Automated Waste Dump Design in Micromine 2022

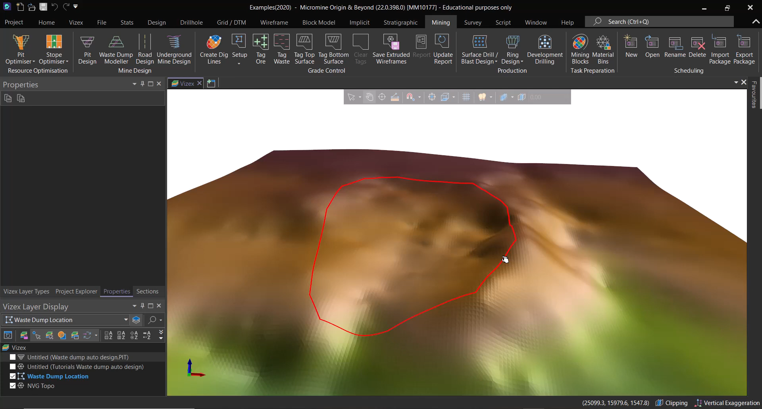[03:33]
let me know in the comments below and i will do my best to show you how or what is the effective way to do these kind of things like uh i don't know like water management and things like these so without further ado let's take a look at how to solve this specific problem using micromine
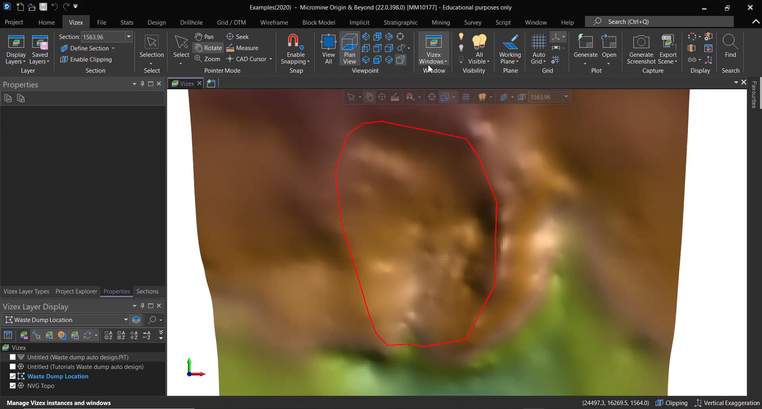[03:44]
now let's go back to the normal view like this one uh it was in perspective view so what we need for this is basically a string for uh the area of interest and it needs to be draped onto the
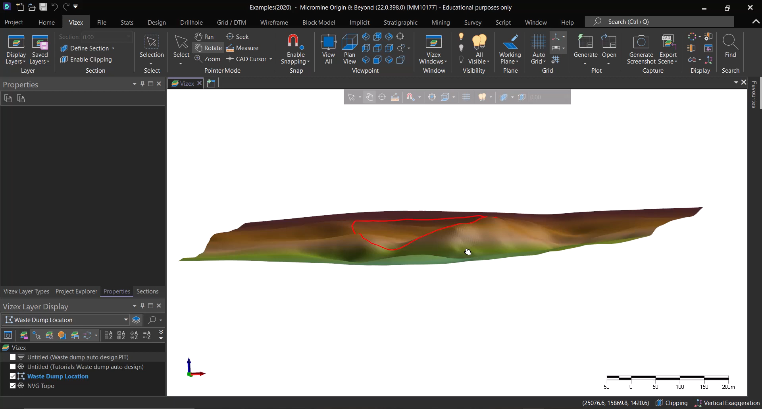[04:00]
topography and for that we need also the topography ddm for that location of